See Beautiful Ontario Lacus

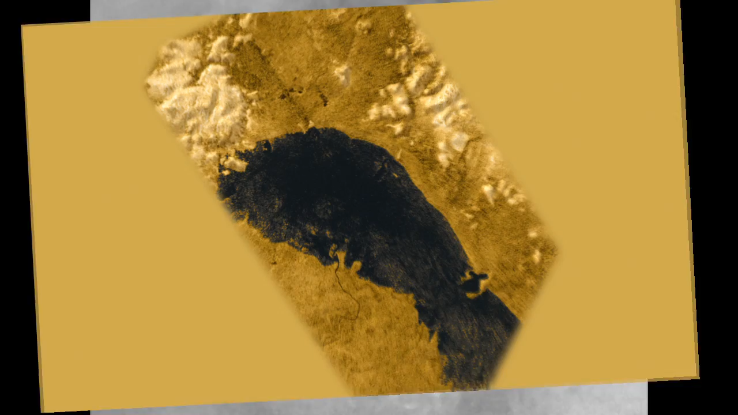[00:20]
It's a little smaller than Lake Michigan. We've colored the lake black because we think that's probably its real color, although we don't really know for sure.
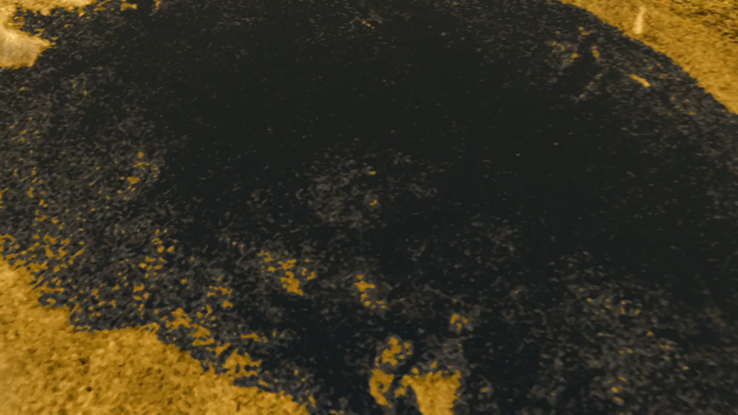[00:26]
We've exaggerated the heights of the shoreline features to make them easier to see.
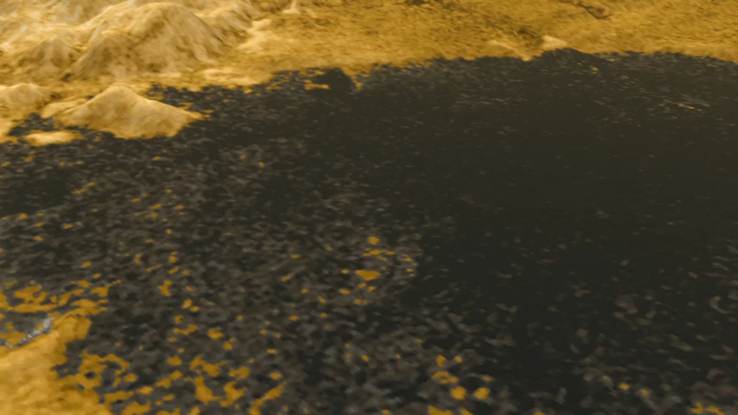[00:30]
Notice these hills, probably made of water ice. See how the liquid has flooded up the valleys? Further north is a long, smoother beach that looks like it's been shaped by waves.
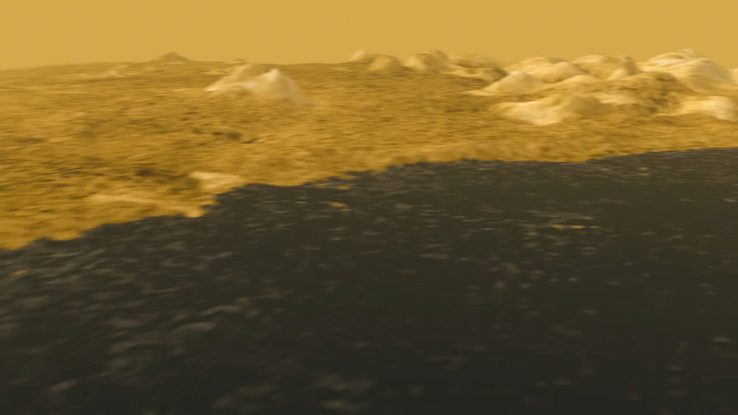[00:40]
You can see some lines along the beach that might be old shorelines like bathtub rings, so we know the level of the lake has changed. Now we're turning east to a very obvious bay that cuts into the beach so it's likely to be younger. We'll cross over the lake, you'll see some flooded valleys, and in the background is a large river that makes a delta, like the Mississippi River.